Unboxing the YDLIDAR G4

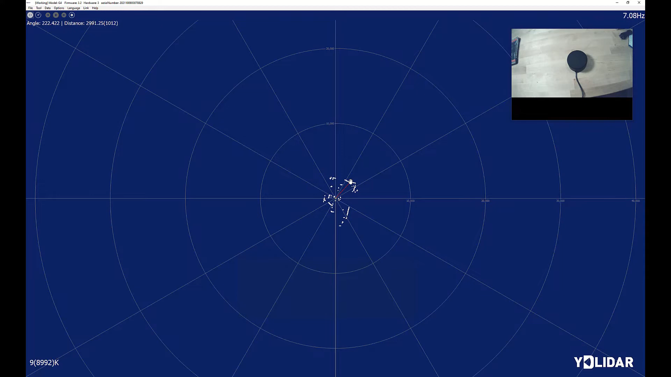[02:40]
You can sort of see it's got some sort of a rectangular feature here in the top right, some sort of a corner. Oh, hey, look at this. We can zoom in. That's nice. All right. So yeah, we can zoom in. And here, this I think is a box that's sitting just out of view of the camera there.
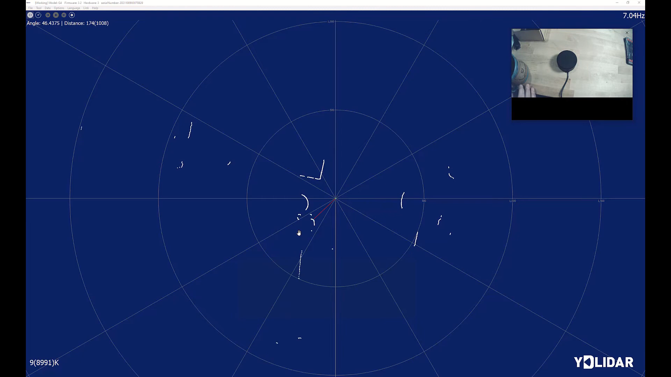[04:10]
So we've got the rounded part of me. And here you can see it actually is giving the distance to me sitting in my chair. You can see my hand come over, grab onto the cup, move it around. That's kind of fun. How close can we get here?
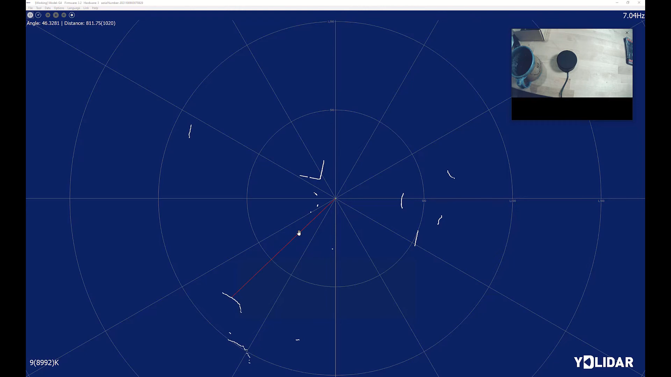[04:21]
Yeah, looks like when we get about that close, the laser probably is not bouncing back into the receiver. Back it up just a little bit. That seems to be about them. Yeah, right about there is the minimum distance that we can do. So it looks like we can get, I don't know, somewhere around a hundred millimeters.